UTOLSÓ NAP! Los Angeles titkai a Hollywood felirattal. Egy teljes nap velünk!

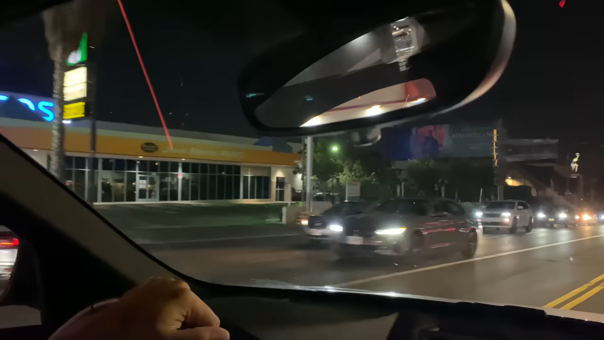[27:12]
Ez itt, ahol az a béka van, ez a Chaplinnek a stúdió. Ja, lehet látni a Chaplinnek a